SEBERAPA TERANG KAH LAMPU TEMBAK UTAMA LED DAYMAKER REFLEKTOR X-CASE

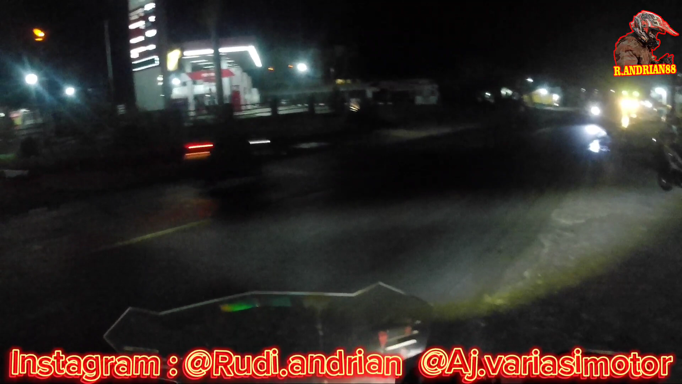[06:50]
dan sekali lagi disini kita menggunakan lampu older maker dari merek access ya dan disini untuk waktu lampunya tertera 30 watt ya
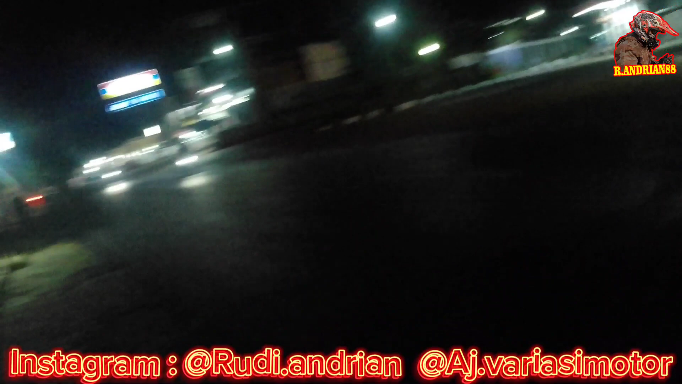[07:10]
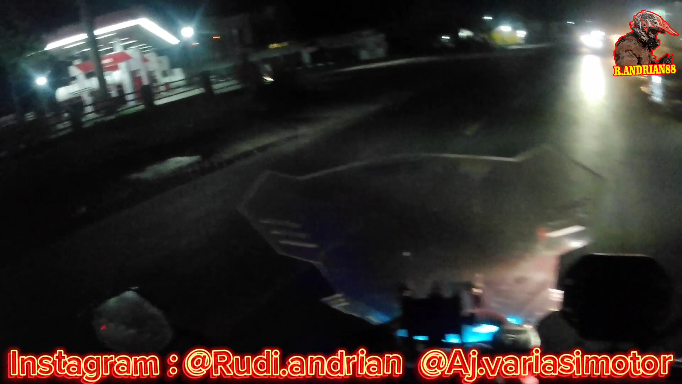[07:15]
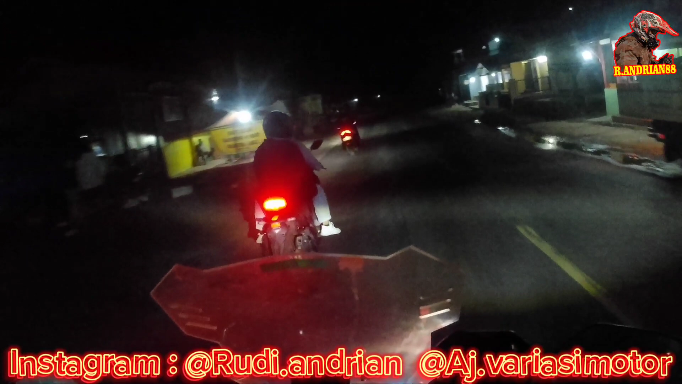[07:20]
oke dan disini masih lampu dekat ya kita ubah lampu jauh ini untuk lampu jauhnya ya nah ini untuk lampu jauh
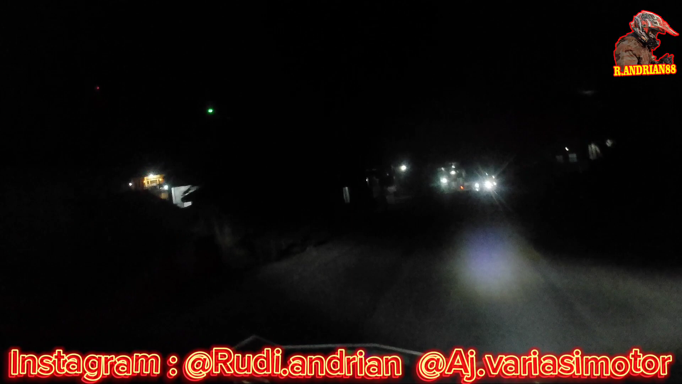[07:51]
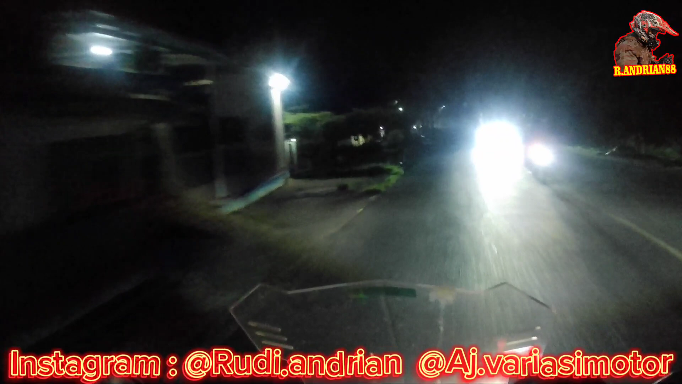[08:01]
kita lampu jauh lagi lampu jauh dekat lampu jauh dekat disini masih banyak penarangan ya di jalannya kita akan wajib depan
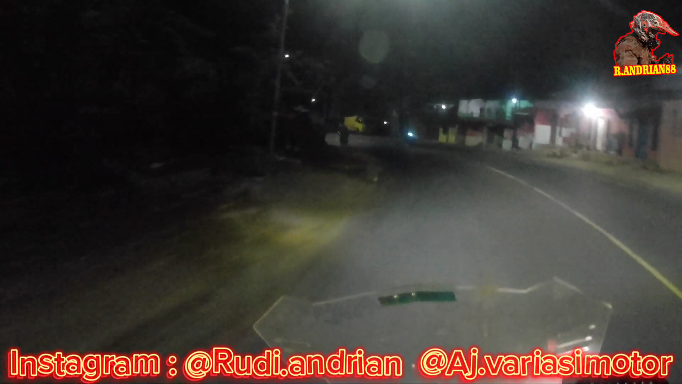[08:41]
ini untuk lampu jauh dekat ini untuk lampu jauh dekat lampu jauh dekat kalah ya lampu dekat jadi kurang terlihat
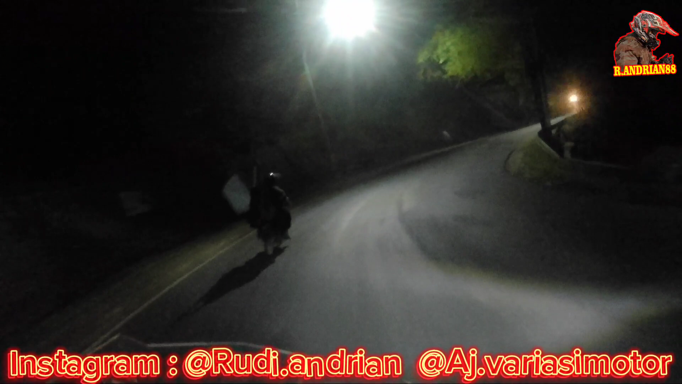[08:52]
kita akan lanjut ke depan yang kurang cahaya aja lampu jauh
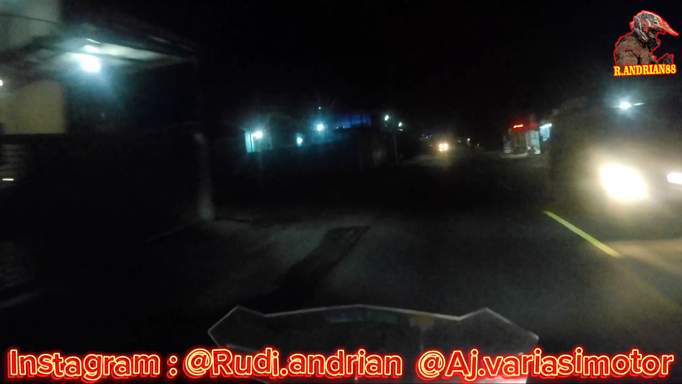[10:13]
sekali lagi untuk penilaian bisa kalian nilai sendiri ya, untuk penerangannya ini lampu dekat ya ini lampu dekat ini lampu jauh sekali lagi disini kita hanya menggunakan lampu dari denekernya saja ya tidak ada teman lampu lain
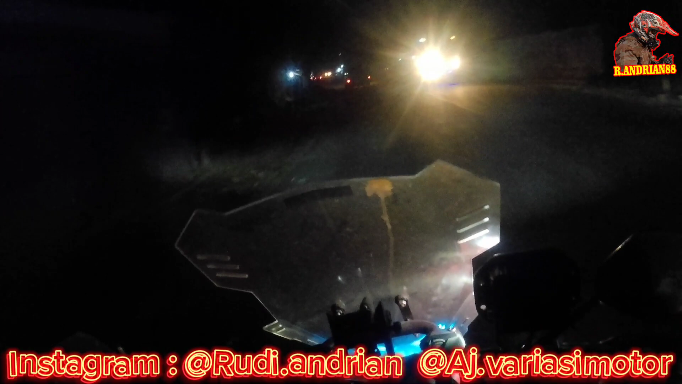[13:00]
dan disini lampu senjanya dalam satu lampu bisa dua warna ya ada dua warna jadi bisa merah dan bisa putih
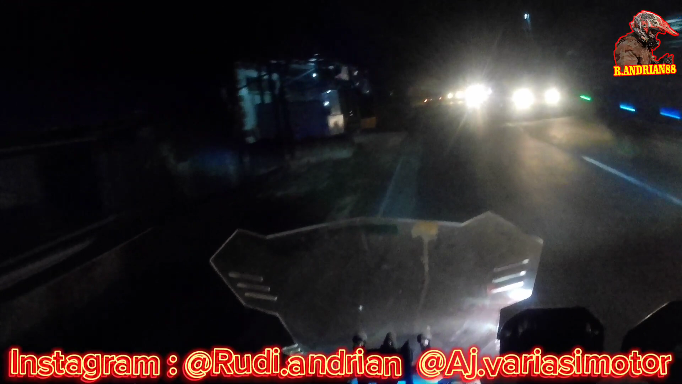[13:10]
oke dan sekali lagi untuk penilaian bisa kalian nilai sendiri ya untuk pencahayaannya mungkin cukup ya sekian dan terima kasih semoga bermanfaat wassalamualaikum warahmatullahi wabarakatuh selamat menikmati terima kasih